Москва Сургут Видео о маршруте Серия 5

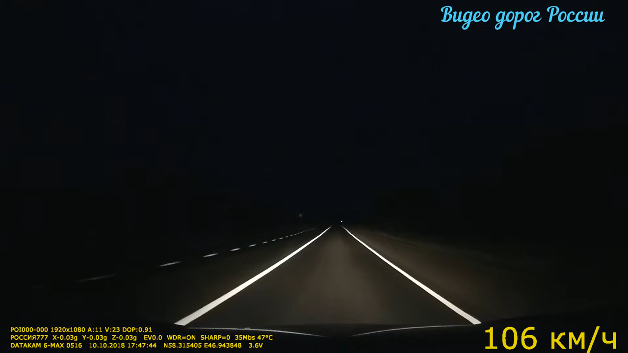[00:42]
Ну и реально можете посмотреть на обстановку на дороге в темное время суток. Так, по ходу движения с левой стороны населенный пункт Ленинская. Так, Википедия говорит, что это Ленинское городское поселение, поселок городского типа. История.
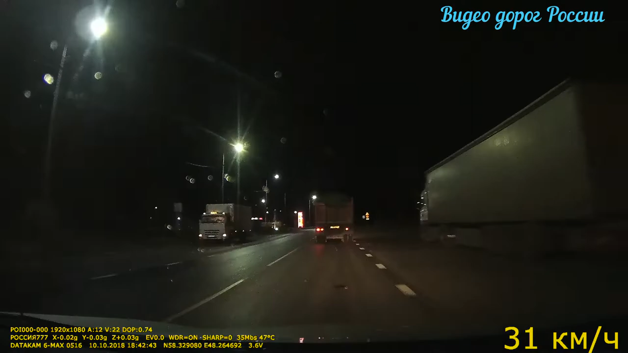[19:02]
Население, я уже, по-моему, говорил, по переписи 2018 года составило 23 682 человека. Подъезжаем к городу Котельнич.
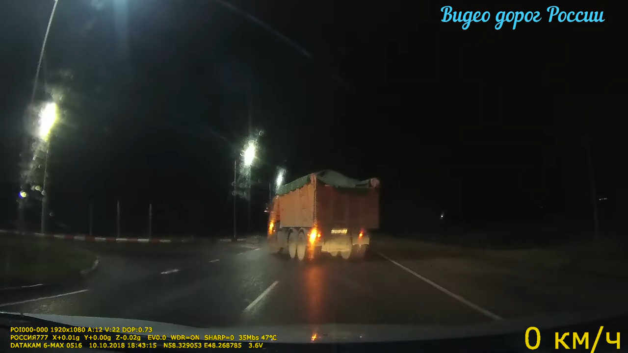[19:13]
С правой стороны можно будет увидеть огни.
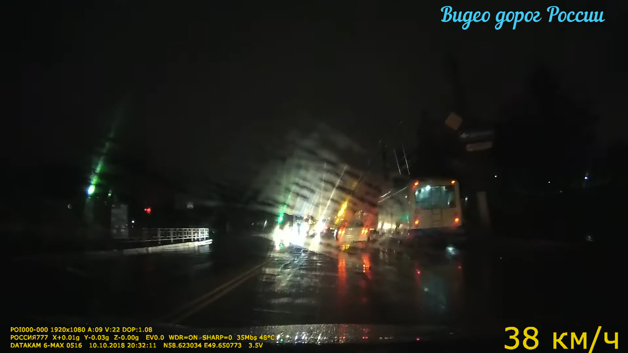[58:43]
Движение по Октябрьскому проспекту. Осторожно, дети. Ограничение 60. У вас там эти летки еще не сделали? Да, да. За одно время.